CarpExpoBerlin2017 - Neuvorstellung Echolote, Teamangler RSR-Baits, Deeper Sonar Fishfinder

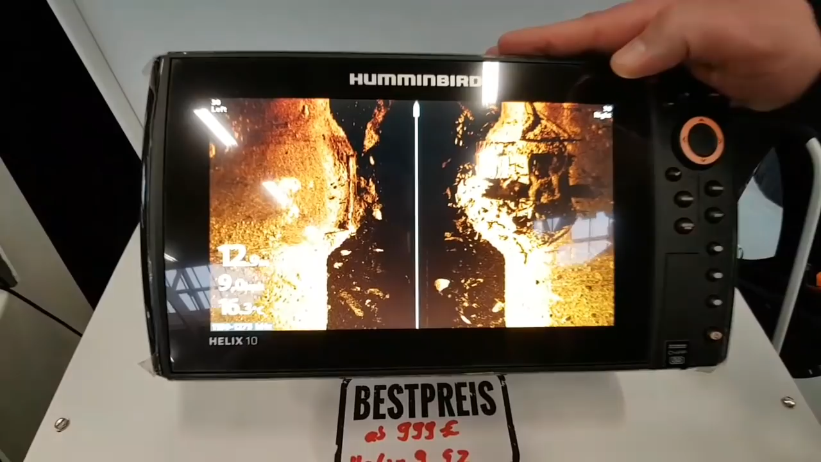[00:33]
Das gibt es bei Hummingbird ab der 9er Serie. Mega-Imaging bedeutet sehr hohe Frequenz, 1,2 Megahertz, hat es dem Markt noch gar nicht gegeben und bringt ultraklare und detailreiche Bilder.
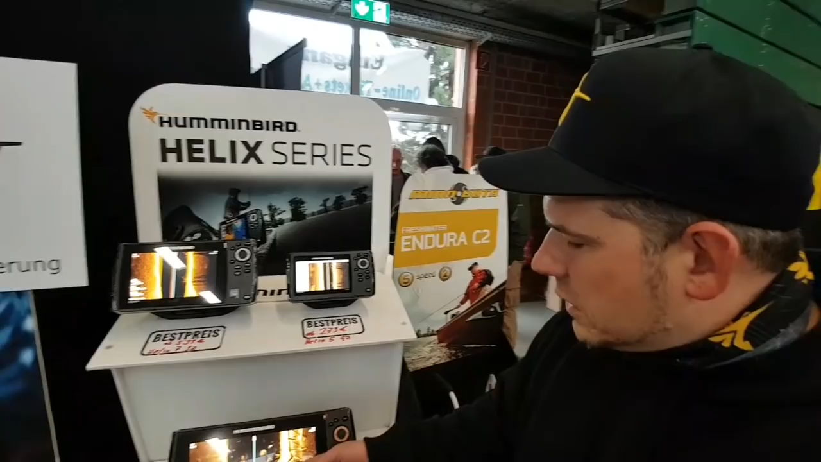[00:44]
Schaut einfach mal hier, ich gehe einfach mal rein.
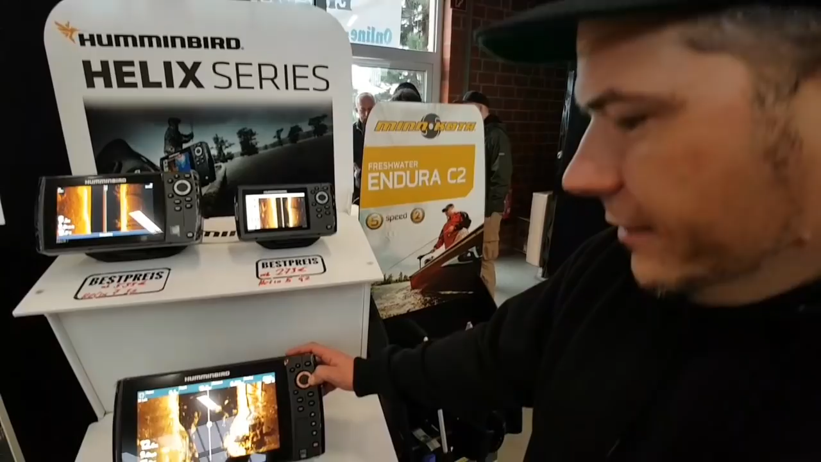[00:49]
So wir schauen mal auf das Bild.
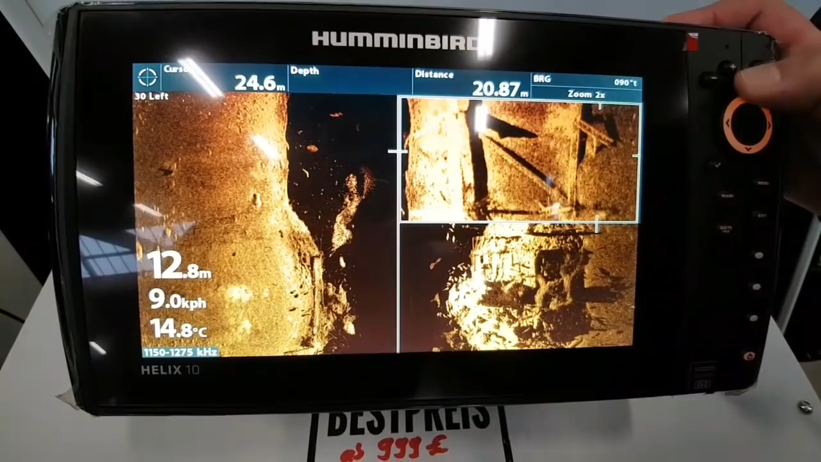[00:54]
On screen: depth 12.8 m, water 14.8°C
Wir können hier von dieser Leiter dort sogar die einzelnen Sprossen erkennen.
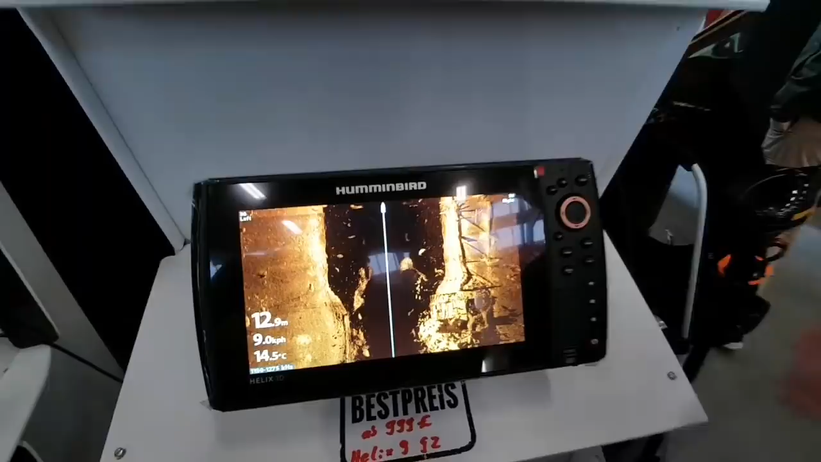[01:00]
On screen: water 14.5°C
Das war vorher mit der Technik nicht möglich und ist brandneu von Hummingbird.
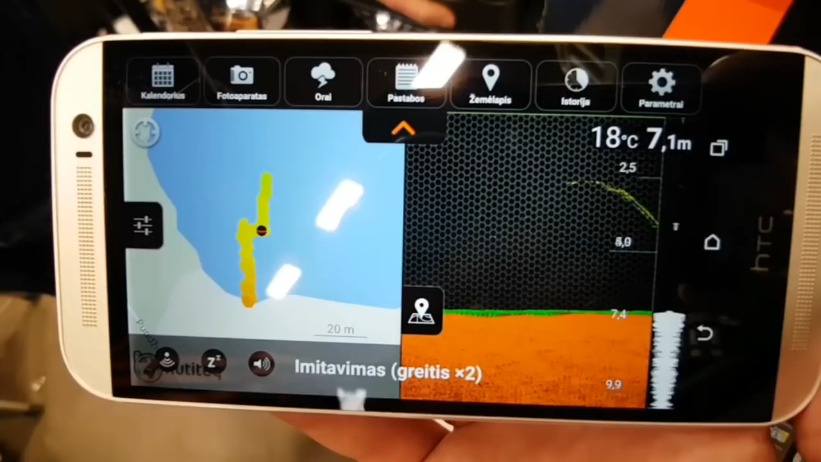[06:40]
On screen: depth 7.1 m, water 18°C
Ja. Wir können ganz schnell scannen.
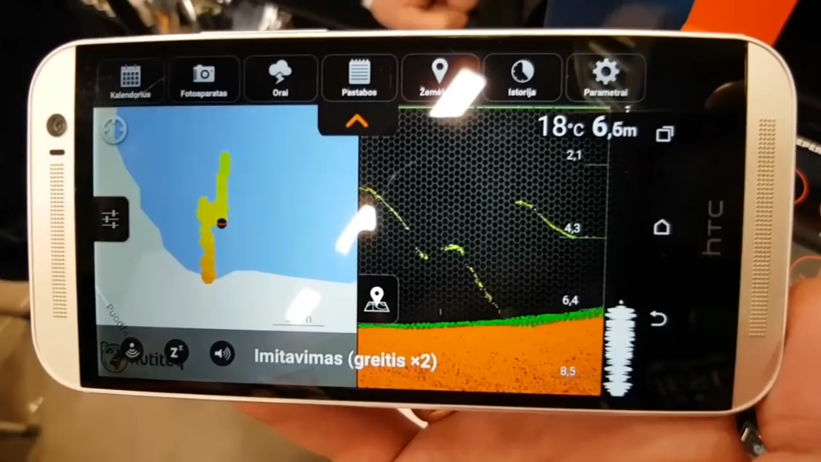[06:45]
On screen: water 18°C
Sehen welche Tiefe, welches Grund, Fische, verschiedene Bodenstrukturen, Kante.